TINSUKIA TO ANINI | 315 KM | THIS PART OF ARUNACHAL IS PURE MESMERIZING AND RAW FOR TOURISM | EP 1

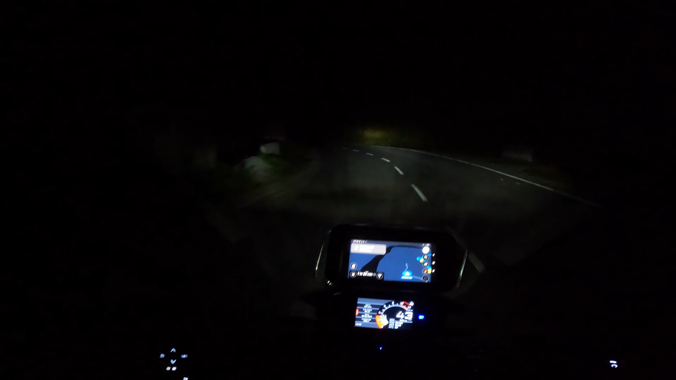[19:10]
हबीबी हबीबी वेलकम टू अनिनी। देर है लेकिन अंधेर नहीं। एट लास्ट 300 किलोमीटर का पैच हम लोग कवर करके अनिनी पहुंच ही गए हैं।
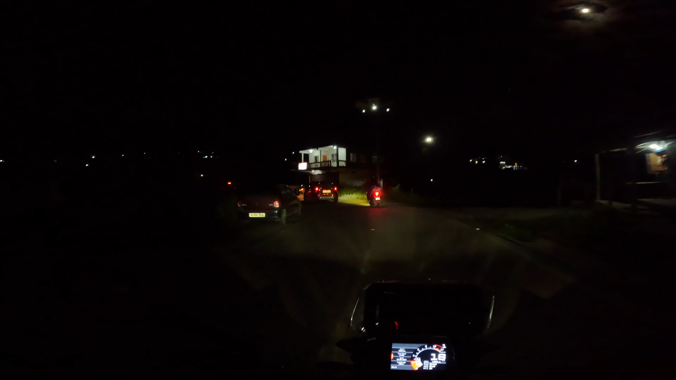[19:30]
तो ये देख सकते हैं पूरा टाउन। अभी शाम का बज गया 8:30 और हम लोग टाउन में घूम रहे हैं।
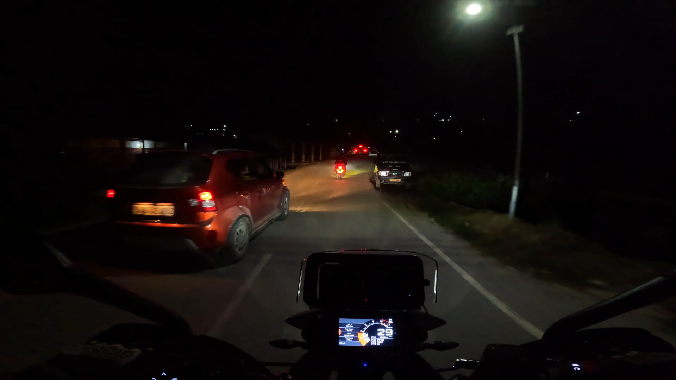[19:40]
आधा दुकान सब बंद हो गया और लॉज के लिए हम लोग फ़ोन किए थे।